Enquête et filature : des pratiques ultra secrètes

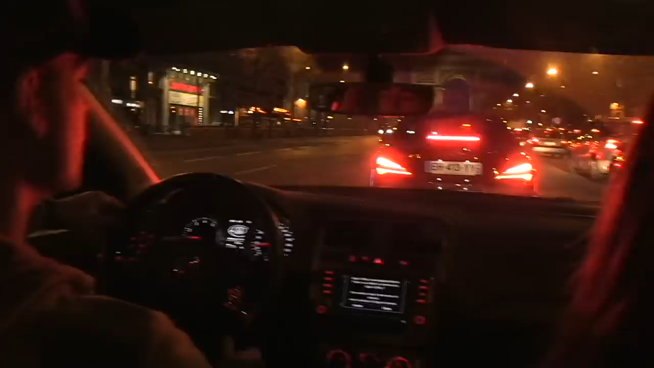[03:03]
Moi, j'ai la signature visuelle du véhicule que je suis. Que je vois là à travers les vitres et moi ça me suffit pour le suivre, j'ai pas besoin d'avoir la voiture dans son intégralité. Mais arrivé place de l'Étoile à l'heure des sorties de bureau, l'affaire se complique.
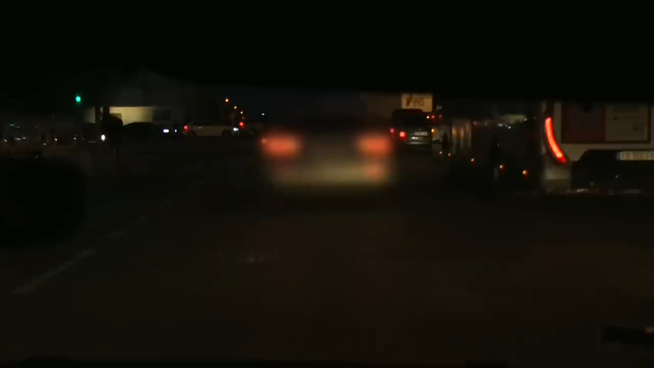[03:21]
Ça va prendre a priori l'avenue des Champs-Élysées, ouais. Allez là.
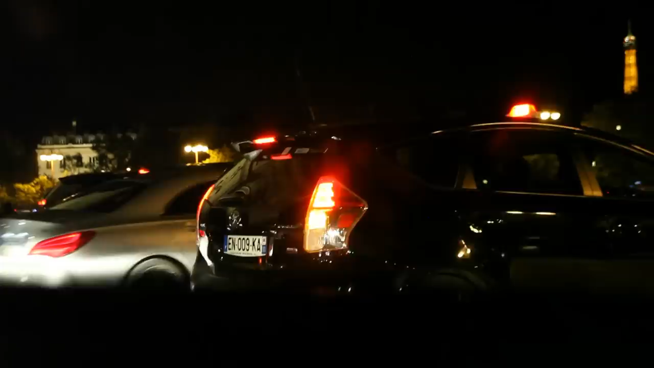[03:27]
Alors là tu vois c'est la hantise de la filature, c'est l'Arc de Triomphe.
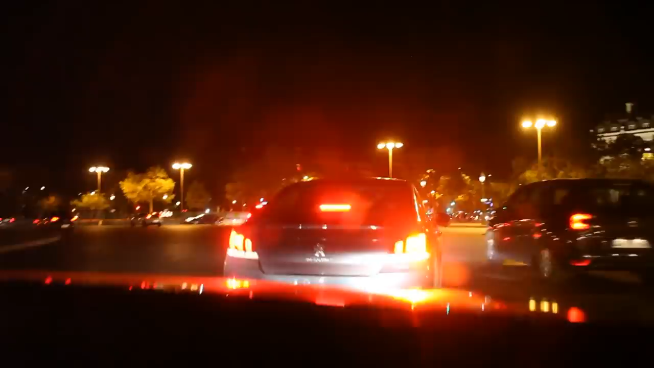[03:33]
Et là, tu le colles au basque et tu ne lâches pas. C'est l'une des places les plus embouteillées de Paris. Une fausse manœuvre et Mathieu peut rester bloqué. Alors le détective reste très concentré. Pousse-toi.